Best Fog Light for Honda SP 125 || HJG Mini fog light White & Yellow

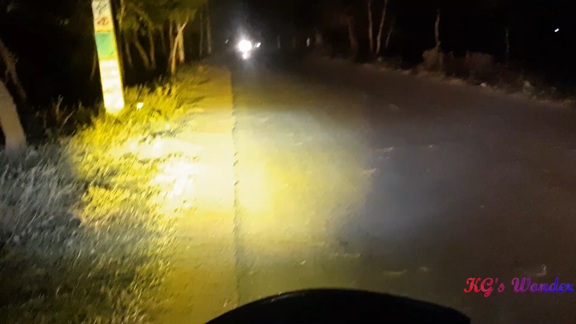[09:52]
তো এখানে অন্ধকার ছিল বলে তোমাদেরকে দেখাতে পারছি কতটা পাওয়ারফুল, দেখো লাইটটা। আর বাকি আস্তে আস্তে রিভিউ তো দিতেই থাকবো।